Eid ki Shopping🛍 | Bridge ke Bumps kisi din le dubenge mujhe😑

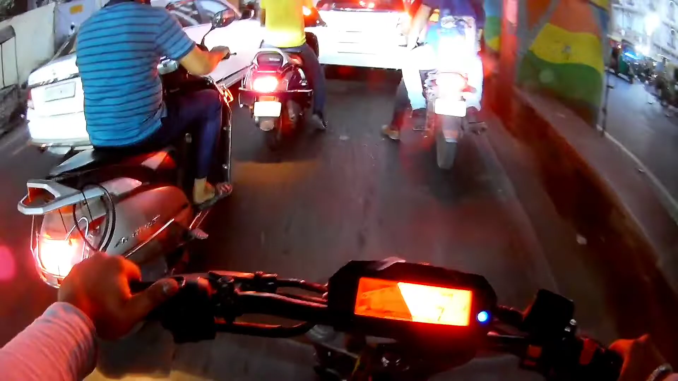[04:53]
निकालो बे, ये कार वाले लोग साले अपने तो कार में बैठे हैं, फंसा रहे हैं, ये देखो पुलिस। एंड